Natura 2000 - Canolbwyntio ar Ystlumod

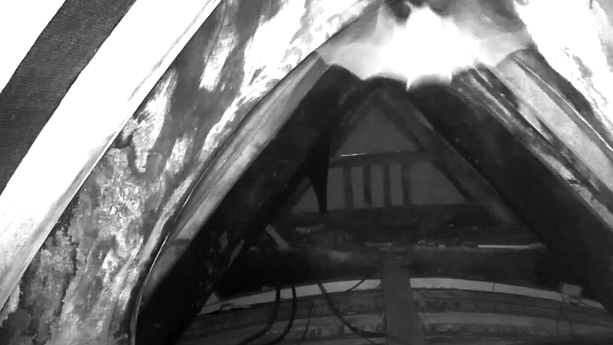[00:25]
Yn aml mamod dod y hyd yw clwydfan a ha mewn plastau neu hen adeiladau,
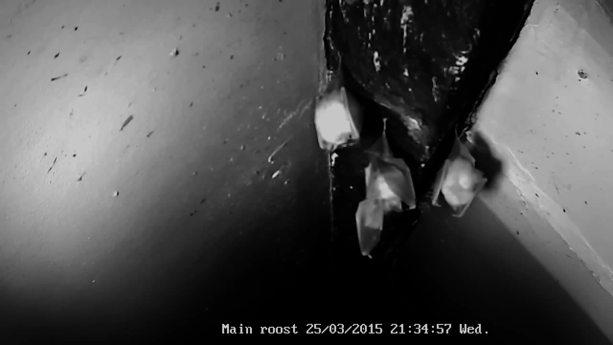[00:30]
a chai ffan bel llun i gwylio gan gamerau.